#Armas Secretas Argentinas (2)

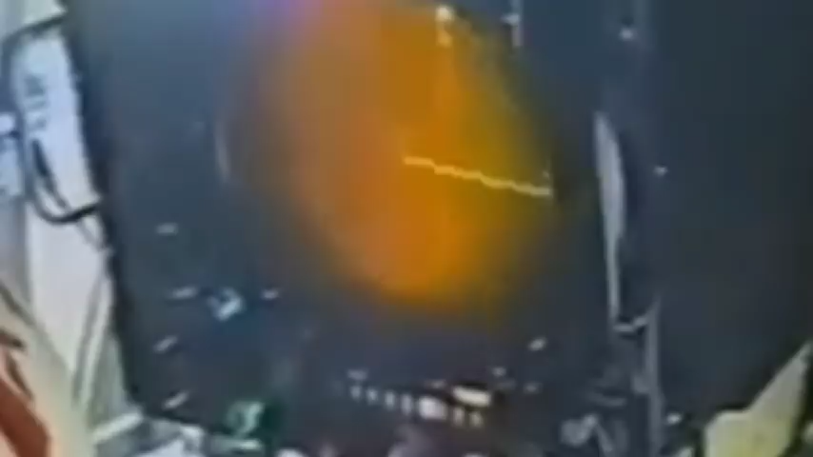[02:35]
que permite visualizar al objeto seleccionado como si estuviese inmóvil, a pesar de los movimientos de la lancha y del propio objeto.